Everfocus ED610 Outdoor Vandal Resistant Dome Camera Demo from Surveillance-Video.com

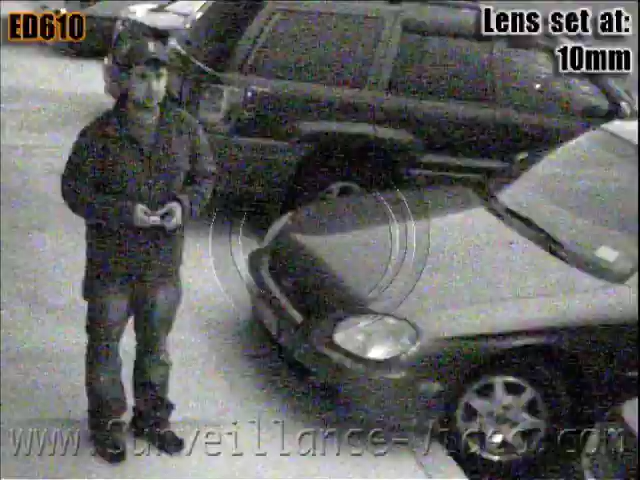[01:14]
Sometimes the infrared illuminators can be too powerful and they will actually distort your image.